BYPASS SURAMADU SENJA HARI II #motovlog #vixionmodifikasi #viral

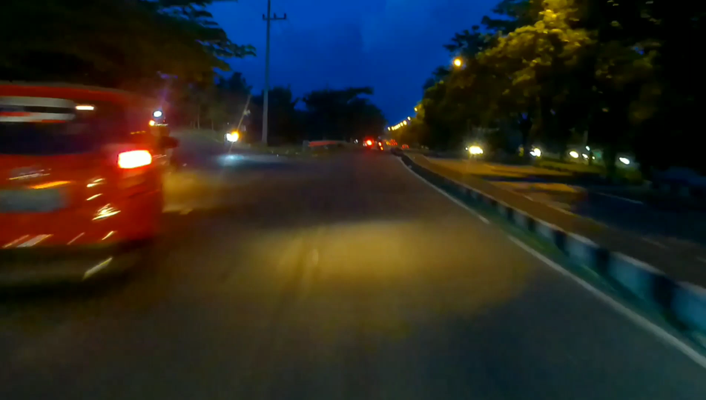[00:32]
Kali ini kita berada di bypass Suramadu guys ya. Ini waktu senja gitu guys ya.
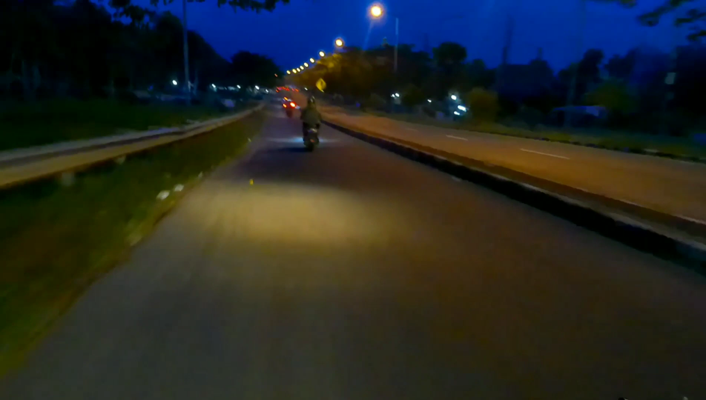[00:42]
Ini menjelang malam gitu guys ya. Jadi mungkin lebih bagus kayak gini guys ya, suasananya guys ya. Soalnya kalau malam itu gak kelihatan guys.
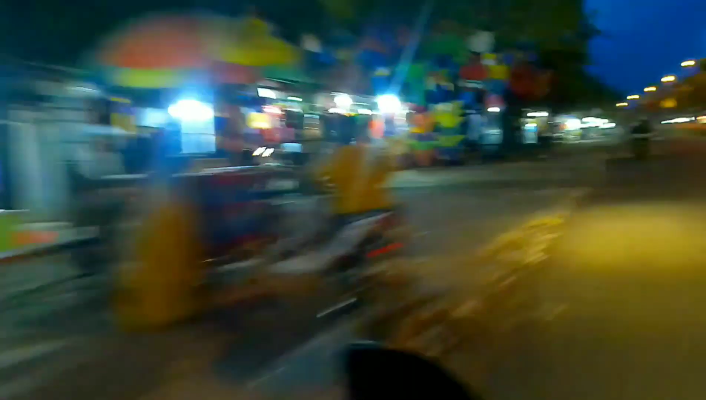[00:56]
Kalau senja-senja gini kan masih kelihatan guys ya. Lampunya juga sudah nyala juga guys ya.
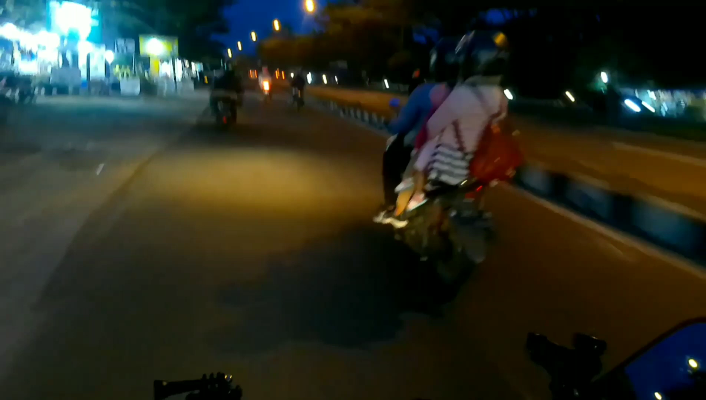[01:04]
Oke, buat teman-teman yang lagi sakit supaya cepat sembuh guys ya. Yang punya utang supaya bisa terbayarkan guys ya. Oke guys, kita lanjut guys. Nah di depan ini kalau belok kiri itu bisa tembus ke Labeng guys ya,
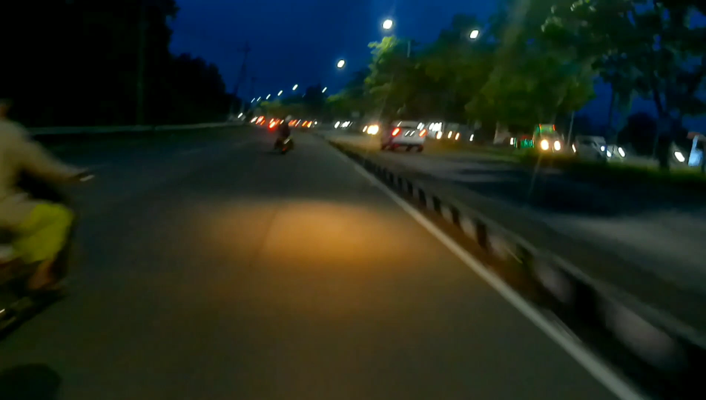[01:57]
juga bisa masih banyak orang jualan gitu guys ya. Oke guys, sebetulnya kalau malam ini, kalau tambah malam gitu guys juga kurang bagus ya guys ya,
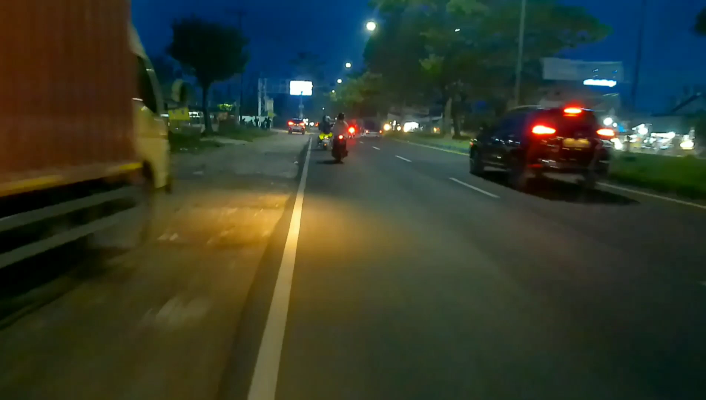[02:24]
juga nanti enggak kelihatan ya, karena ini masih senja gitu guys,
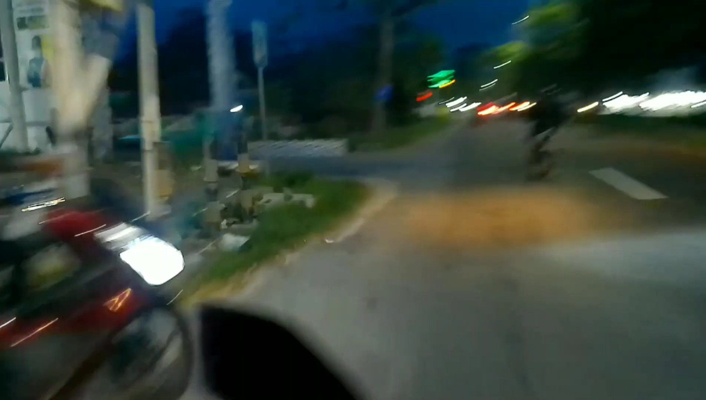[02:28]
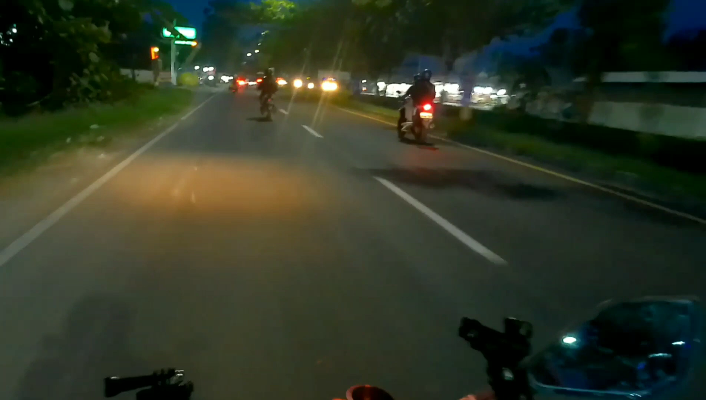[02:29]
masih kelihatan sekitar gitu guys ya. Soalnya lampu jalannya kurang banyak guys ya, jadi kurang terang gitu guys. Indomaret.
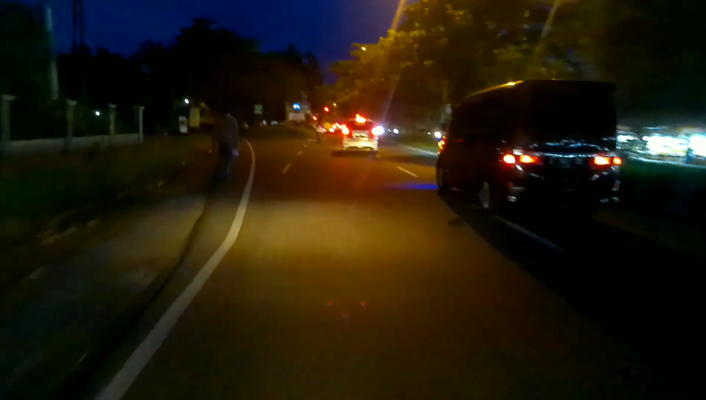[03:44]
Nah di depan ini perempatan lampu merah guys ya. Ini di sini juga penerangannya kurang guys ya, jadi agak gelap gitu guys.
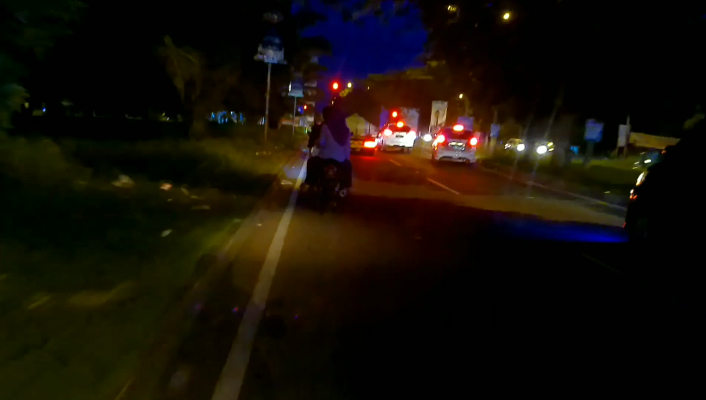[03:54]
Kalau senja gini kan langitnya masih biru gitu guys,